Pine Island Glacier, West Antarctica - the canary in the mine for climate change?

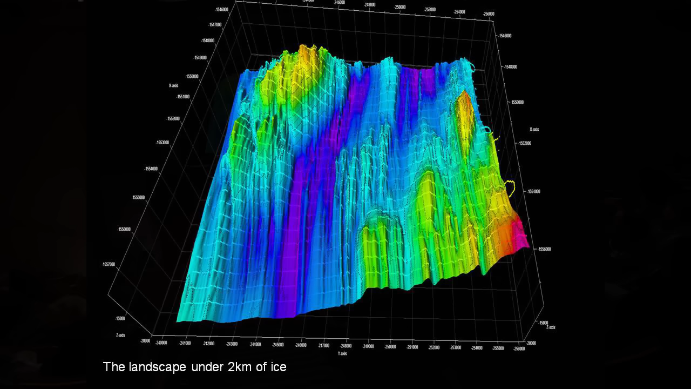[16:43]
So there are these big channels coming down and then there are what must be rocky areas or bumps and lumps sticking up around under the base. And this is really quite important. If it was just a big smooth bowl, you can imagine the glacier would move quite smoothly down this and probably quite fast, especially if it was lubricated at the bottom with water.